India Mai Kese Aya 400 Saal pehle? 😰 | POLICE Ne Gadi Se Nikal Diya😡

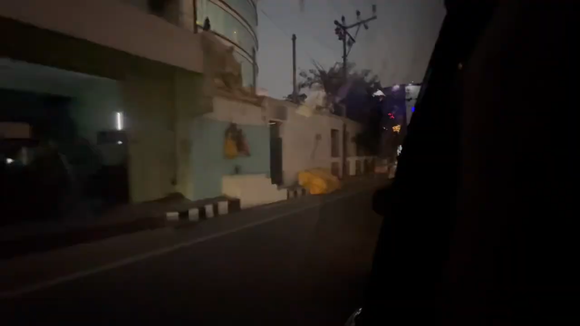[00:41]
यहाँ से लेना है हमें फ्रेंच कॉलोनी की। अभी हम लोग जहाँ जा रहा है वो यहाँ से स्टार्ट होता है ये।
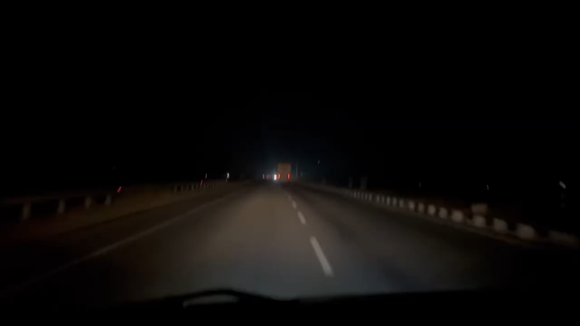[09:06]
ऊपर चांद और ये क्या सही व्यू आ रहा है हमारे, औसम भाई भगा रहे हैं 120 पे, मेरे को तो ऐसा धक धक हो रहा है।